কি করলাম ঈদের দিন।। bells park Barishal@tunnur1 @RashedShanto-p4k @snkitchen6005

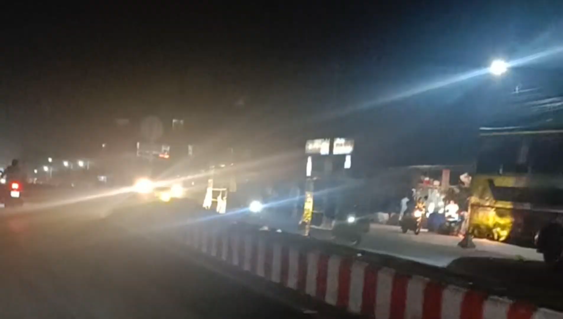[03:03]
গুরা গুরি শেশ করে আম্রা বাশে রদ্দেশে রনা দিলা পোরিশার সহোরের সবচে জেজিনিশ্টা আমাকে আকিশ্টা করশে ছিটা হত্ছে একটা পোর পোরে বারেতে দাখাদাছে অনেক বিশে লাইটিংগ করা এবং বারো সাউন্ড
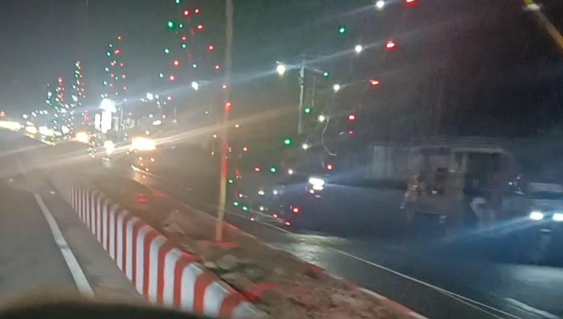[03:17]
বাক্সে গান চালানো এবং এলাকের জেছোর ছেলে